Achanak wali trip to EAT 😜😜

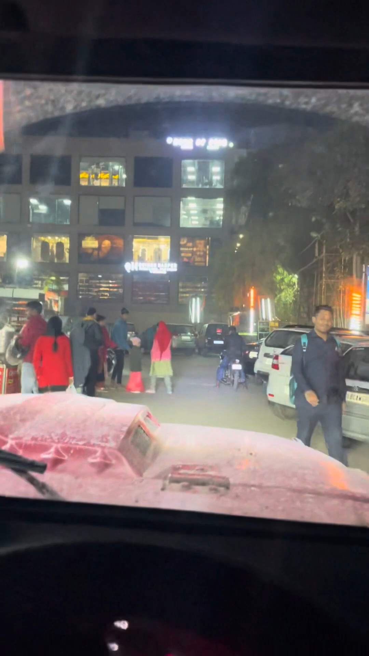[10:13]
Bas yahan pe thoda ruke groceries kuch mujhe le leni hai.
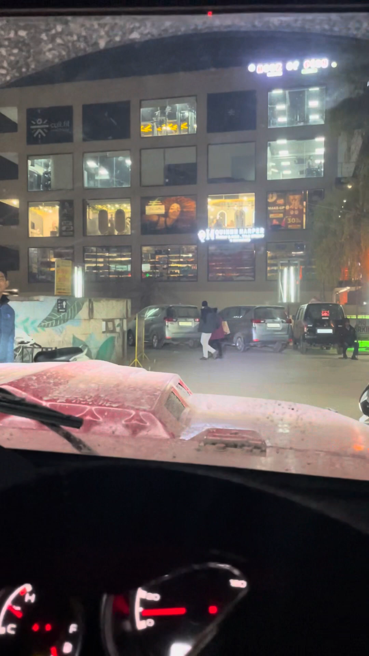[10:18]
So yeah, main bas parking ki jagah dekh raha hu kahan pe apni truck ko park kar paun.